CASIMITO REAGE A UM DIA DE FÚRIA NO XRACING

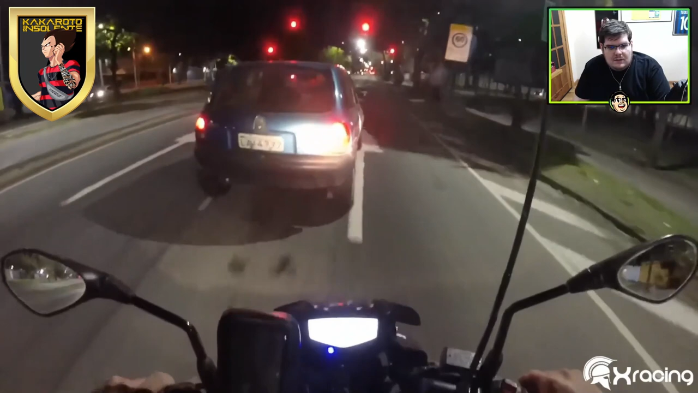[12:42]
Cuidado, senhor. Sai jogando assim não, senão o senhor me derruba. Onde que eu joguei? Ué? Onde que eu joguei? O senhor saiu jogando ali, não viu? Eu tenho que frear.